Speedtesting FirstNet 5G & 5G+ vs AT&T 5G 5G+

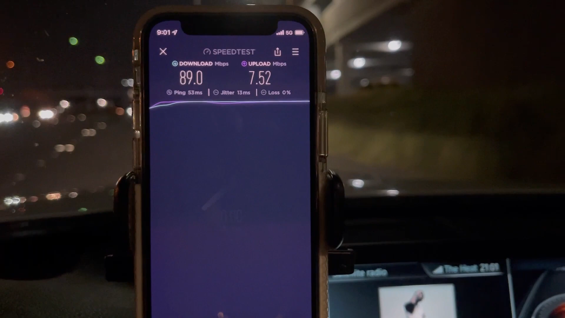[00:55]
not dss but they're 5g okay and 7.52 on the upload now let's test at&t's 5g here so 20 ping 6.8 jitter
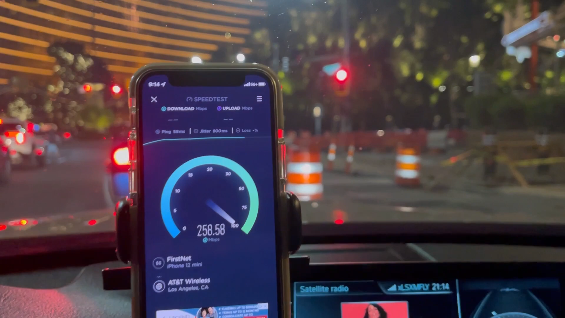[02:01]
258 down man these uploads gotta gotta improve gotta improve
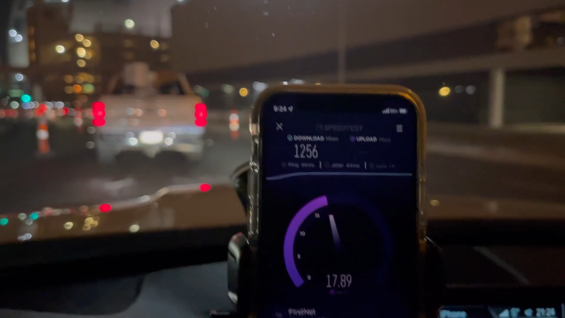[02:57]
we're here at the traffic light we're here at the traffic light and 18 on the upload let's see what regular at&t if it picks up the the 5g plus